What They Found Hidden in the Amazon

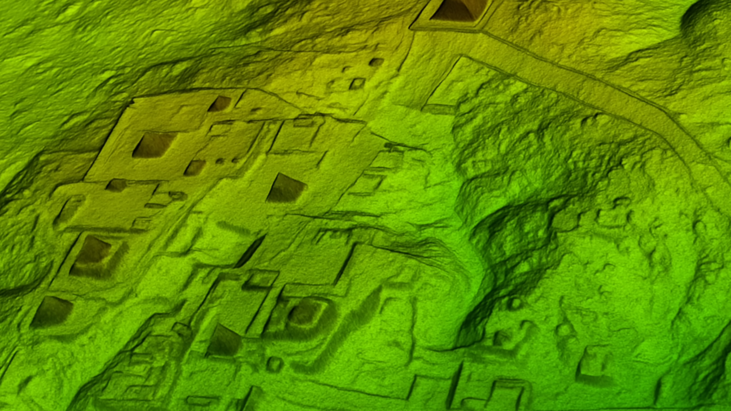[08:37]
Straight causeways, rectangular platforms, ring ditches and canals.
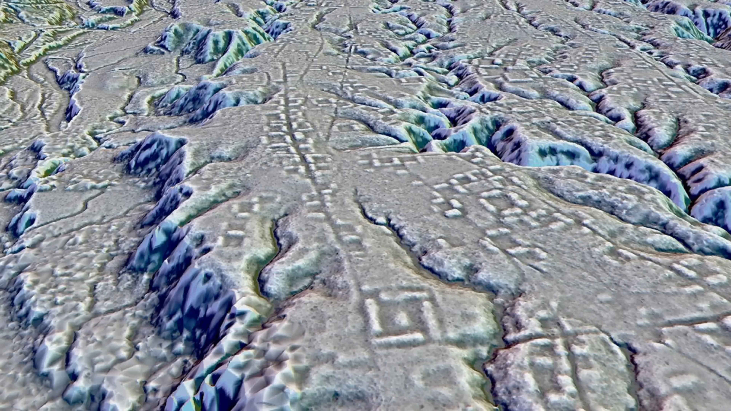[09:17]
LiDAR surveys and excavations have revealed a network of rectangular streets, thousands of earthen platforms and open plazas.